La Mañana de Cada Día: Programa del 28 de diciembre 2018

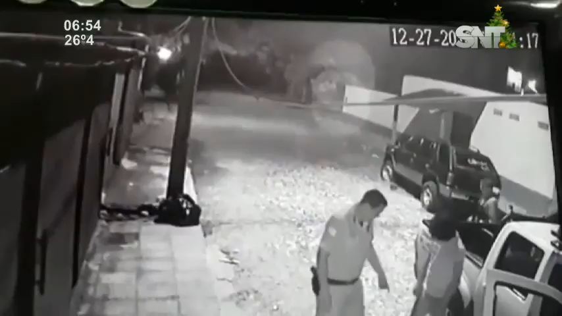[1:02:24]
Pero espera un poco, Mario. Así a pata llevaban. Sí, sí, sí. A pata. Sí. Y esto gracias a la oportuna aparición. A las cámaras instaladas por vecinos en alerta de Viñascue, a quien quiero felicitar porque están trabajando de muy buena forma, combatiendo ellos mismos la delincuencia. ¿Y ese qué corrió? Ah, peado bandido, le están buscando.